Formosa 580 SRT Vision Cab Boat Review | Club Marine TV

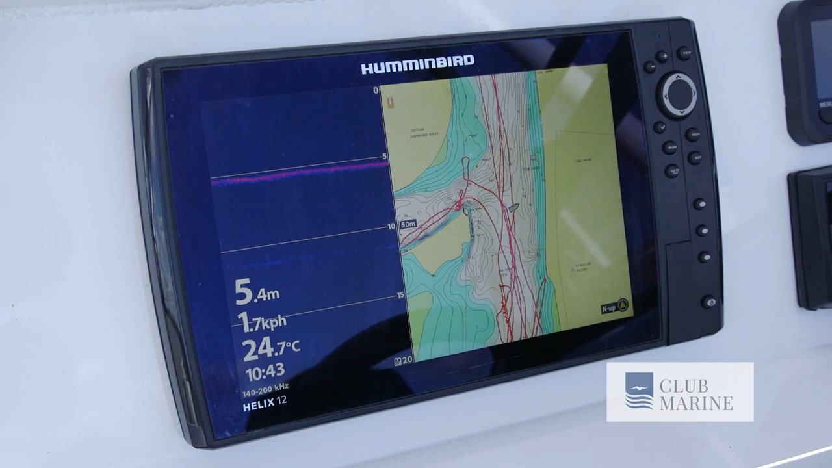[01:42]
On screen: depth 5.4 m, water 24.7°C, speed 1.7 km/h
You've got, of course, the Hummingbird Helix 12, which has just given me all the information I could need in, on, around, under, where I've been, where I want to go.